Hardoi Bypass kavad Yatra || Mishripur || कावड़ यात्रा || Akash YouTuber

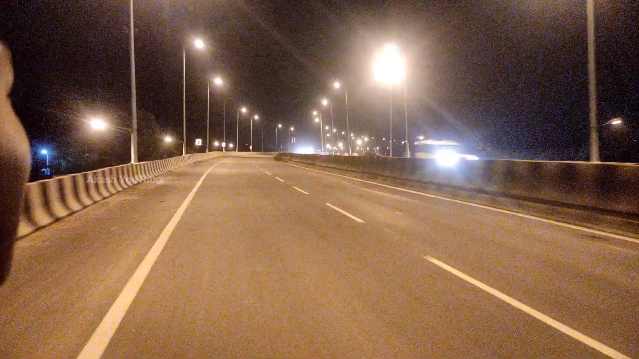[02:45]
ज़ाता है जोकी बरेली की होड जाता है उस आपर ज़ाकार के मैं आपको द्रश से दिखाता हूँ